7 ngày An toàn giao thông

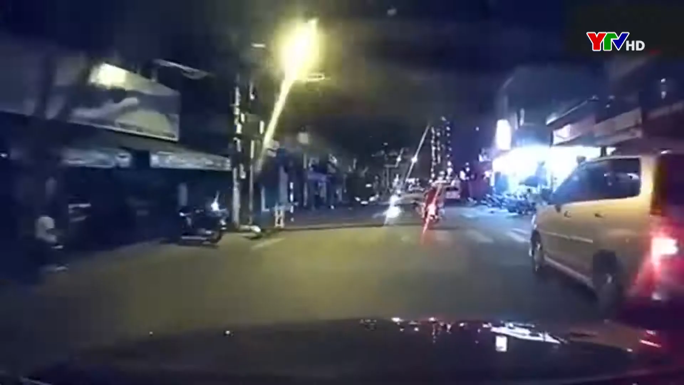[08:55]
Hai chiếc xe máy đi qua ngã 4 nhưng không giảm tốc độ để quan sát. Hậu quả, cả hai tông vào nhau, ngã xuống đường ngay trước mũi xe ô tô.
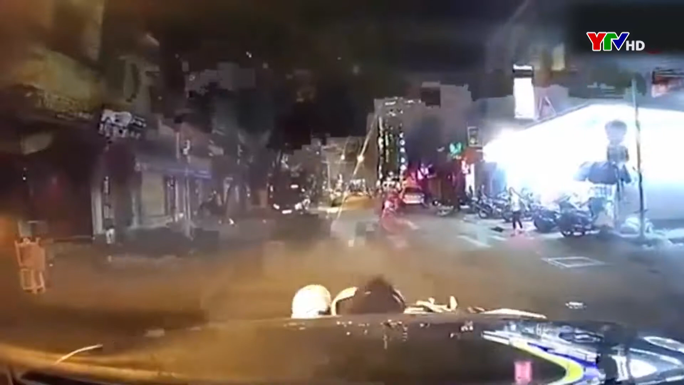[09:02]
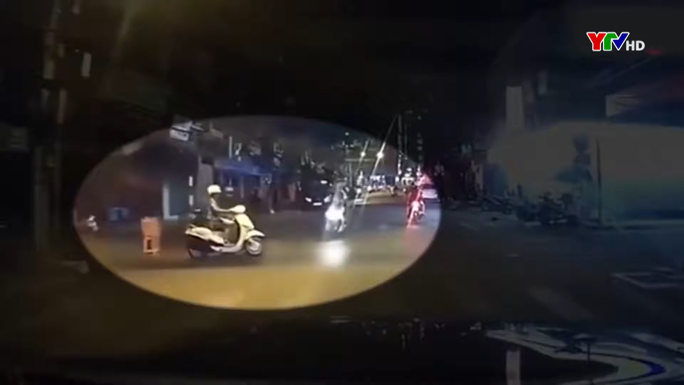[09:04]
May mắn là không có tai nạn đáng tiếc nào xảy ra trong vụ vai trạm này.